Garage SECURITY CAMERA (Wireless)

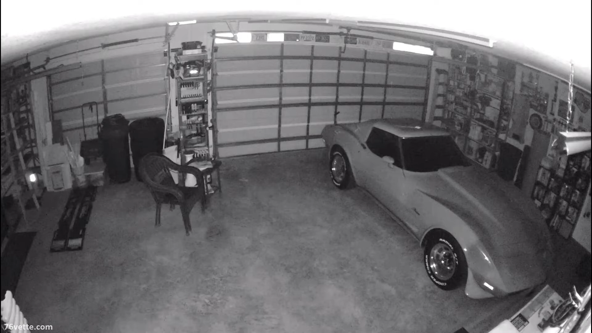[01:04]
the garage is pitch black and here's a short demo video that I made when I first got it okay so I think I